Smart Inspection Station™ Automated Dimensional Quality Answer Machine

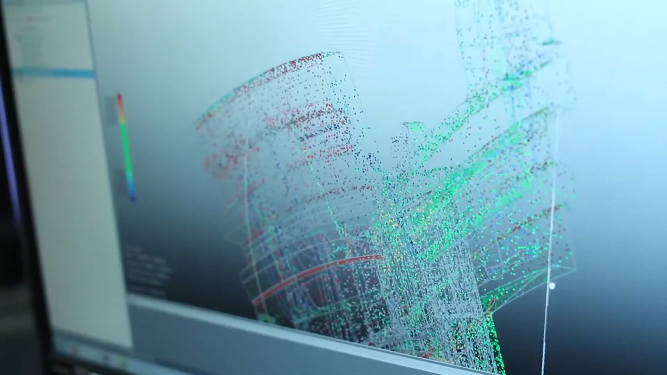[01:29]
kind of integrates the scanning side with the analysis side and pulls it all together so that we can load a part and then initiate the sequence and at the end get a disposition or a report that says this part's good or bad.